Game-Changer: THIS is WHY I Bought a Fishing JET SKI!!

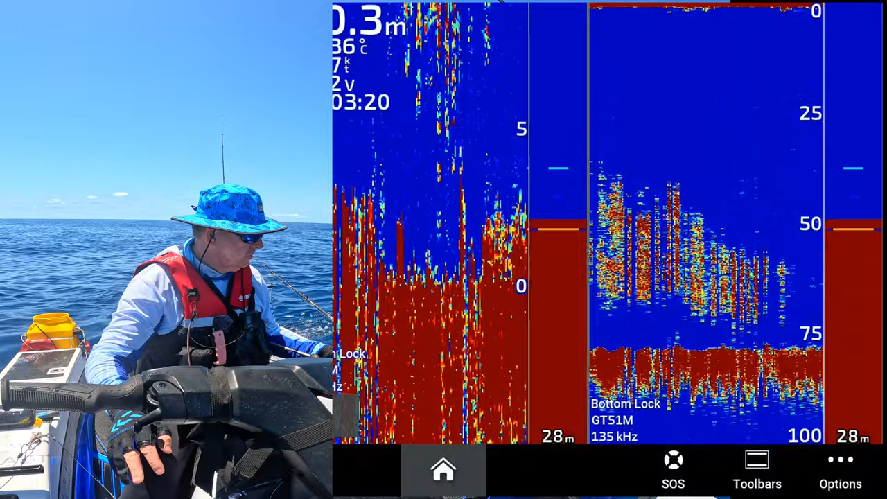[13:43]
Look at that. That's probably snapper You're ready for a midwater strike